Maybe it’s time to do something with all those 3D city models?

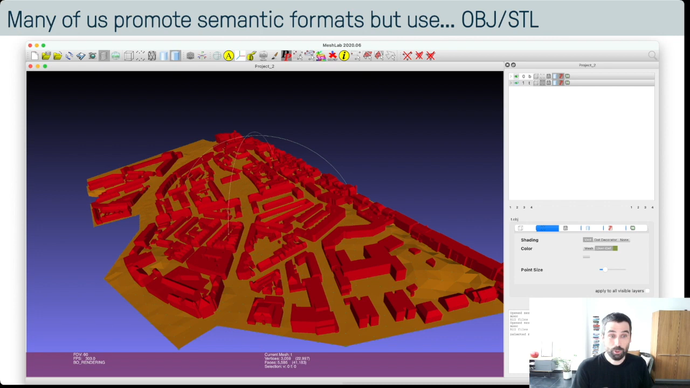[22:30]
formats so we say you should use indoor gml you should use city gml but when we go back to our desk and then we're working and then if we're processing data if we're reconstructing something if we want to visualize it we're actually not using what we're prone we're actually using obj and stl for example and we do that because these are super simple they've been around for
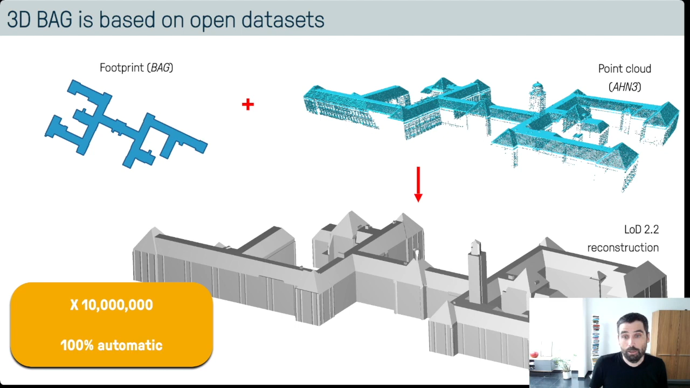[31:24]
times and we do that 100 percent automatically uh the code was written by my colleague ravi peters and it's uh yeah 100 automatic and i think it's really nice code these are one of the best or these are the best lod 2.2 reconstruction that i've seen um and we wanted